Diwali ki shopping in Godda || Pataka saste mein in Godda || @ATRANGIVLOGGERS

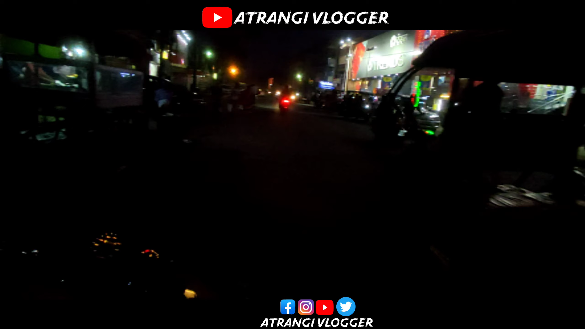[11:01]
फ्रेंड्स के पास है, ठीक है, इधर जियो मार्ट का भी सुपर स्टोर है इधर, ठीक है। और हमारे जस्ट अपोजिट में राज दरबार है और भी बहुत कुछ है।